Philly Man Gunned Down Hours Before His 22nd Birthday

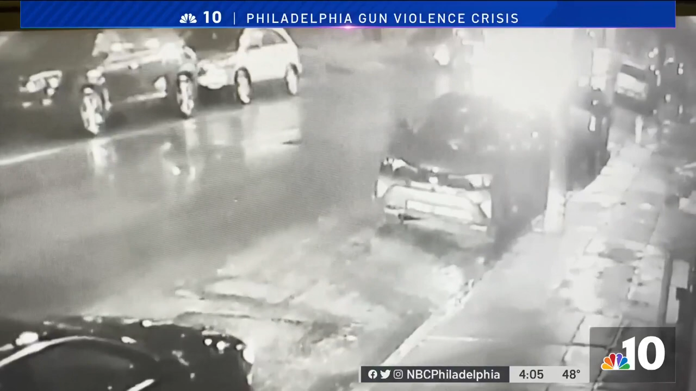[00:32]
Surveillance video shows what appears to be gunshots coming from this car along Earlham Terrace and Pulaski Avenue in Germantown.